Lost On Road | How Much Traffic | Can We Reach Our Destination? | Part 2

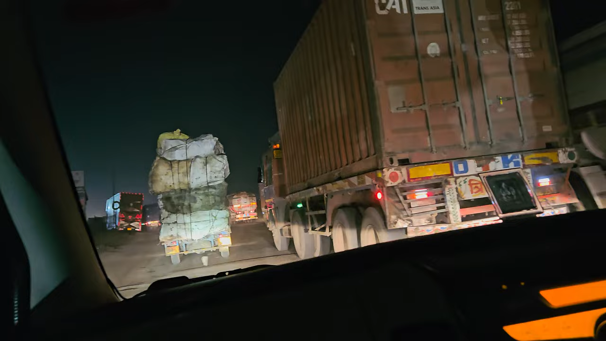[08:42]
अरे फर्स्ट वर कुठे चालू आहे टाक सेकंड गाडी बघ. हा राईटला पण बघ अक्षय.
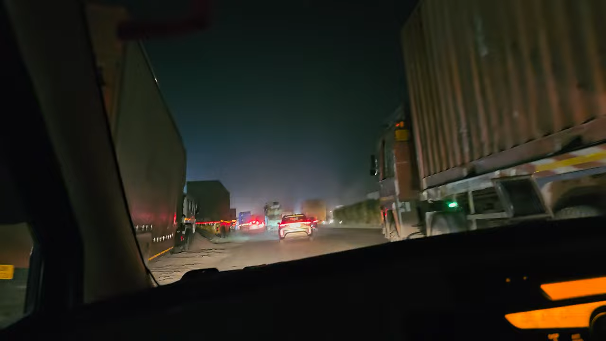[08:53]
अरे टाक सेकंड सेकंड थर्ड. हळू हळू हळू हे पेट्रोल पंप वाले असतील बहुतेक. तिकडे बघ काय जॅम आहे यार. तिकडे तर बेकार जॅम आहे.
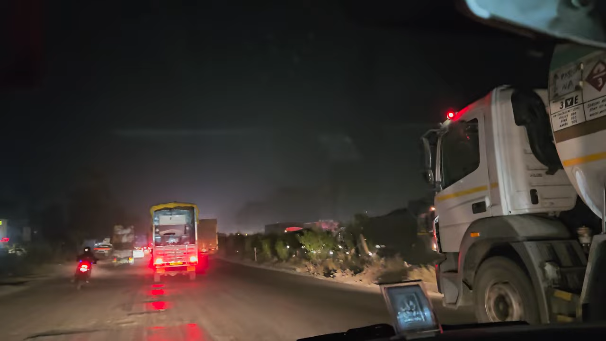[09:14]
अरे रिटर्न यायचं मग तेव्हा थोडी ना एवढं असणार आहे. सेल्फी लॉज पुढे पण आहे काय रे. लेफ्टला राहू दिसून मध्ये तो उलटा येतोय बघ ट्रकवाला. ट्रकवाल्यांचं काम भारी आहे.
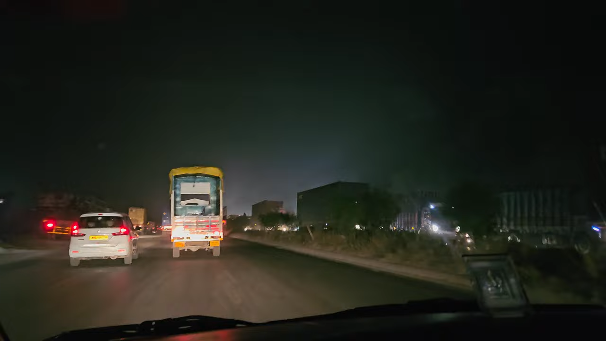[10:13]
जाऊ दे जाऊ दे. चल बघा तिकडे कसलं जॅम लागलंय. रिटर्न येताना जॅम नसलं पाहिजे.
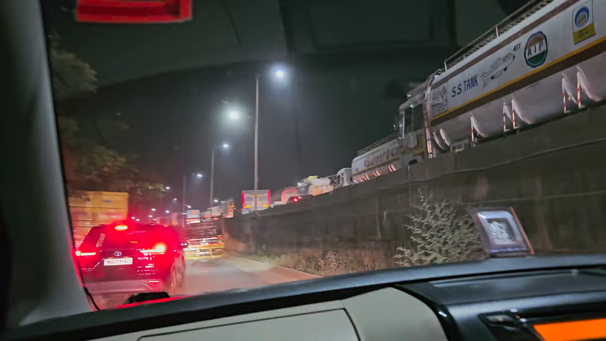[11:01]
थोडा वेळ कंट्रोल कर बाबा. कंट्रोल कंट्रोल
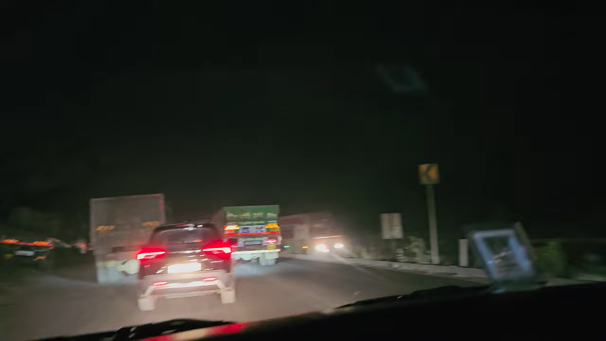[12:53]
ट्रक मध्ये रोड आहे आपल्याला. हे भेटेल, भेटणार रे, भेटणार भेटणार.
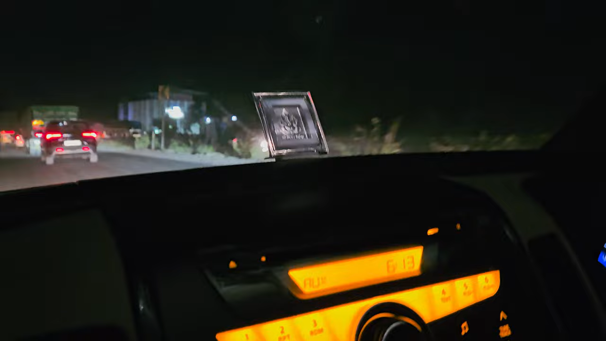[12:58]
6:15 वाजले, भेटतोय. तासाभरात चाललोय, जातोय आपण.
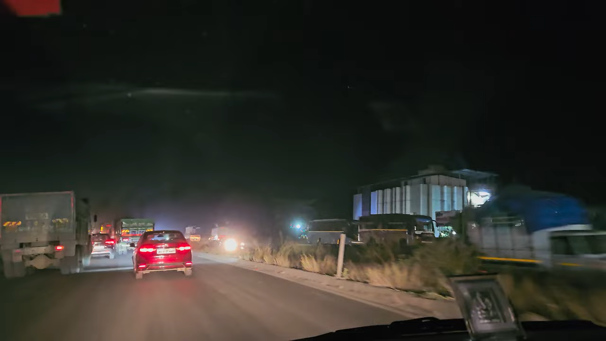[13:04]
चला चला चला, त्या गॅप मधून गाडी काढायची. ट्रकच्या मागे ठेवायचंच नाहीये. वाढव स्पीड. जाऊ दे जाऊ दे जाऊ दे. चल चल, तिकडून उलटे चालले.
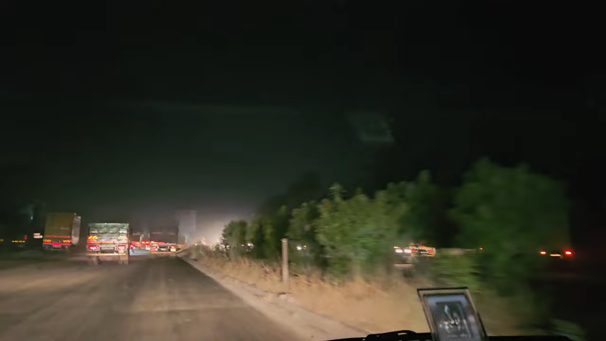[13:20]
सिग्नल देऊन घ्या, तर ऐकत नाही. जाऊ दे अजून पुढे घ्या, रोज कॉल होईल. उडपी चल. फायनली ट्रॅफिक मधून निघालोय. पालघर एक सनराईज भेटला पाहिजे. संपला आपला आता, आरामात सुसाट जायचं.